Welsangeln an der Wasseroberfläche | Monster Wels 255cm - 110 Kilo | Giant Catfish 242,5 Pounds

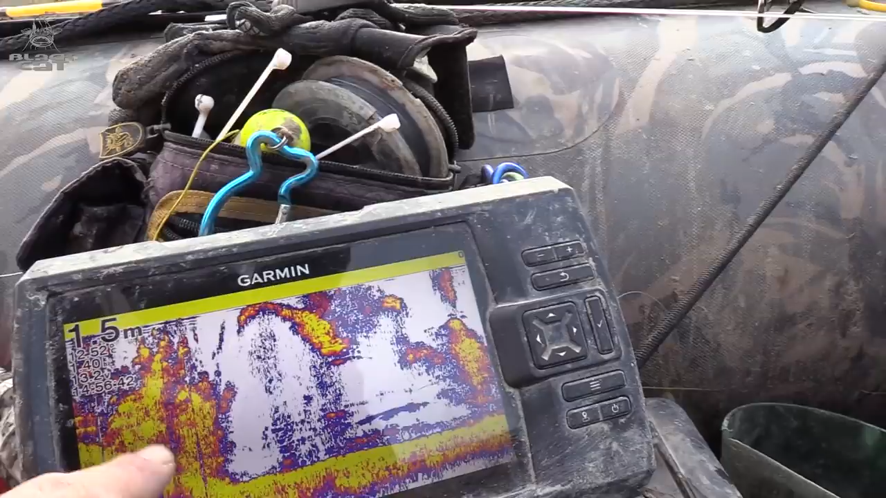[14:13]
On screen: depth 1.5 m
Hier oben ist alles noch Gras. Hier sind noch die letzten Hecken drin. Jetzt fahren wir mal raus an die Kante, wo unser Köder später sitzen soll.
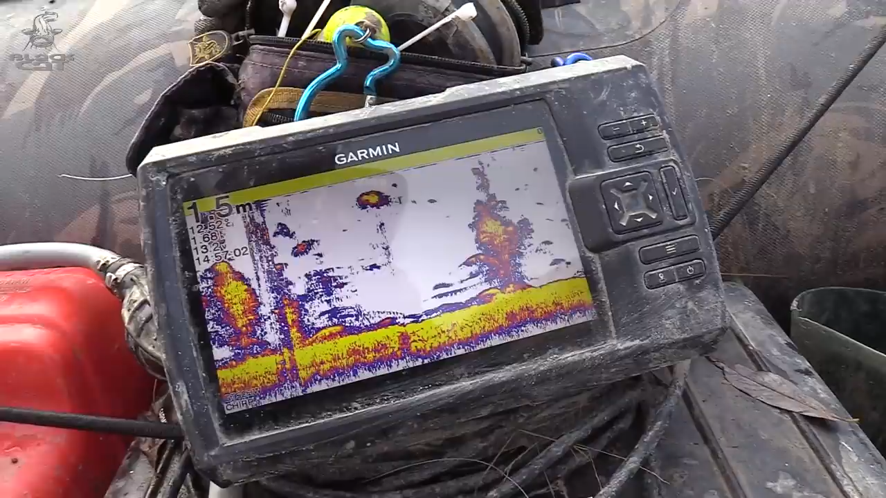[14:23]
Und genau so weit ziehe ich meinen Ausleger, dass der direkt vor der Graskante sitzt.
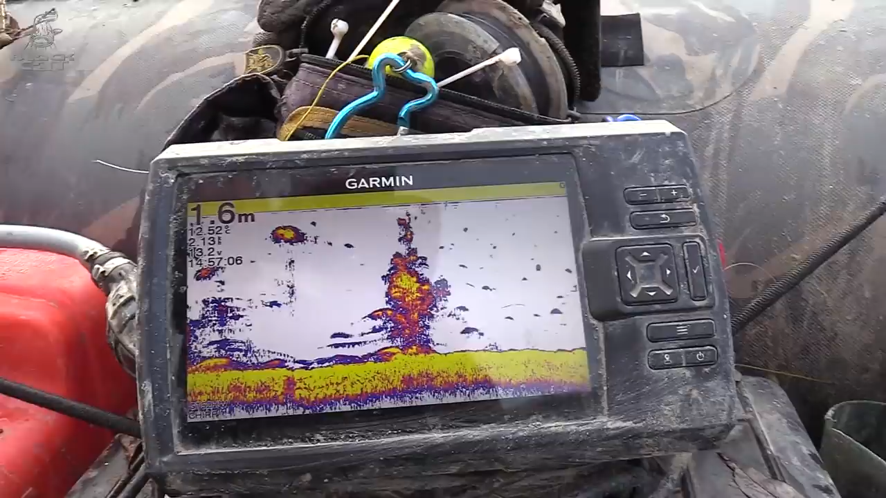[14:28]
On screen: depth 1.6 m
Hier wird jetzt freies Wasser.
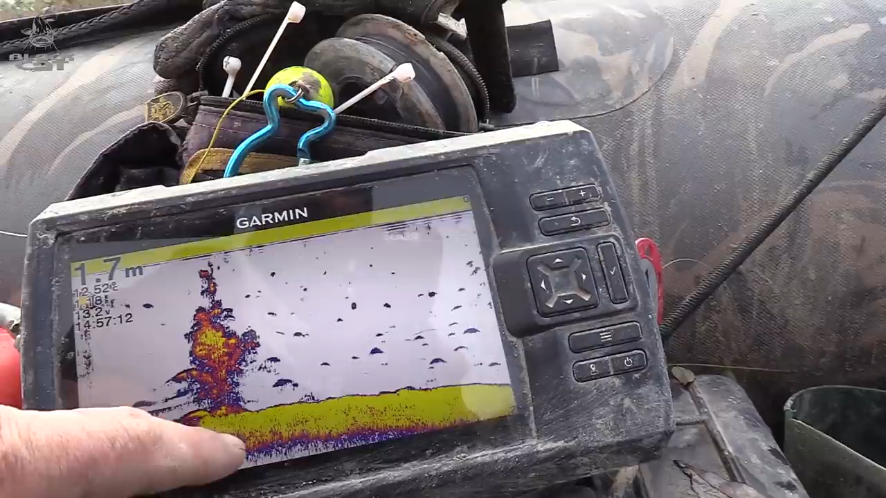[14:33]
Hier ist der letzte Baum im Uferbereich.
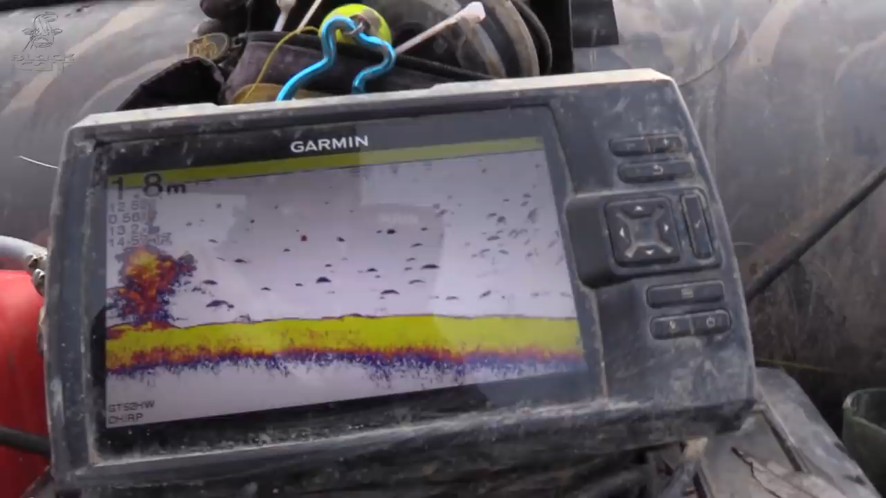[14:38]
Und genau hier fällt die Kante langsam ab und ich bin mir ganz sicher,
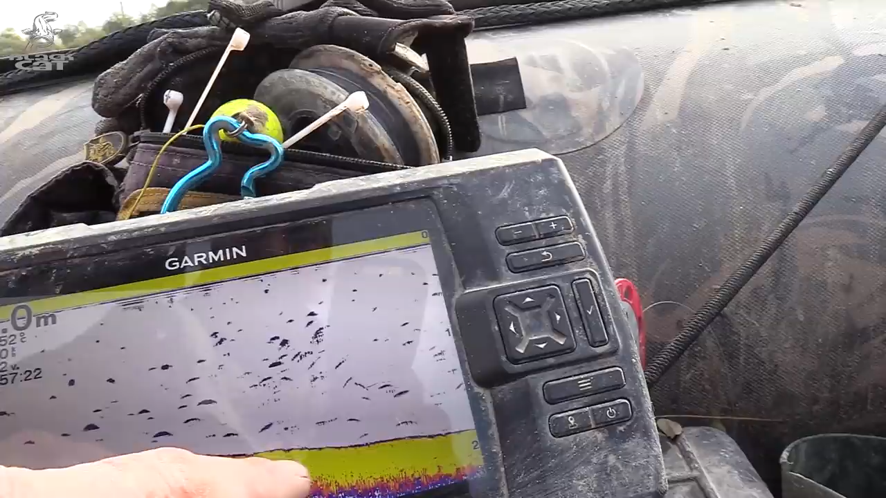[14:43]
dass hier vorne an der Graskante, hier in dem Bereich, die ihr hier seht, die Waller langziehen.